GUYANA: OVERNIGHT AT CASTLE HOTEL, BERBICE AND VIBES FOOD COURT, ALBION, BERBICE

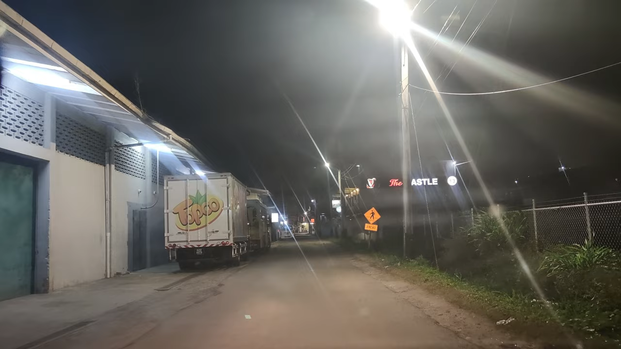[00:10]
all right guys we can try this hotel here right it's cheap you're working on a budget right